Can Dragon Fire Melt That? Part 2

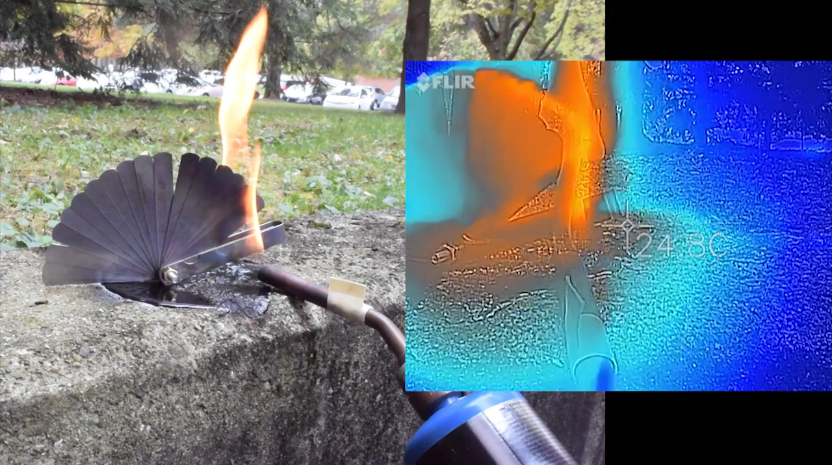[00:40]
On the infrared, I'm getting the color of this thin piece of steel to change a little bit. That means some oxidization going on the surface. And you can see that's getting hot in 100 degrees C.
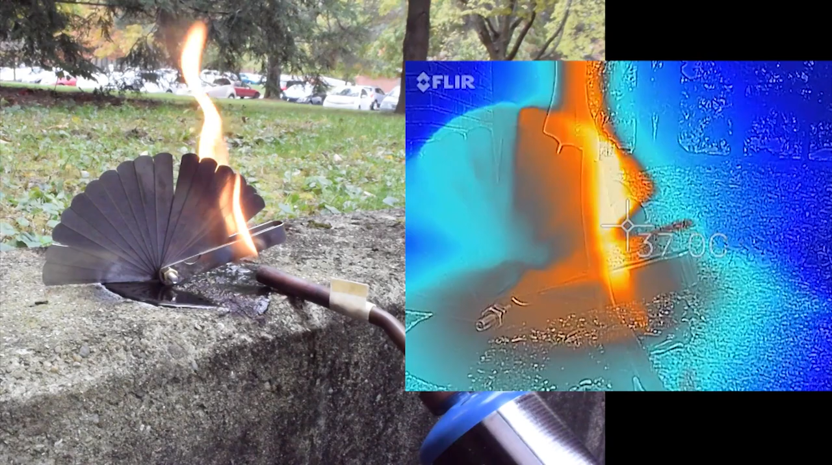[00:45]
Let's try this over on the thicker steel for a little while.
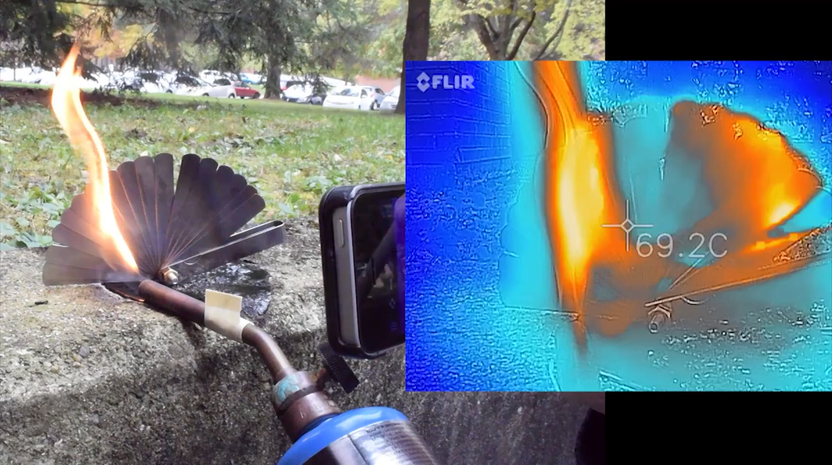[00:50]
On screen: spot 69.2°C
That's still hot. You can see it's thin.
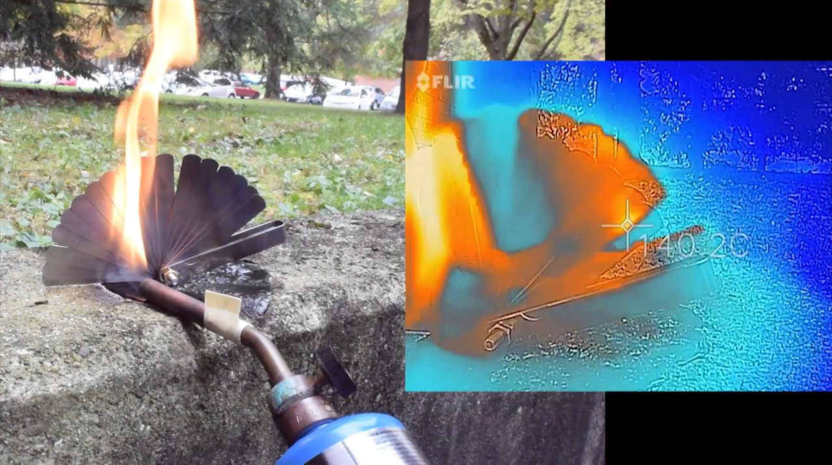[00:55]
It's going to cool off pretty quickly. Now we're below 150.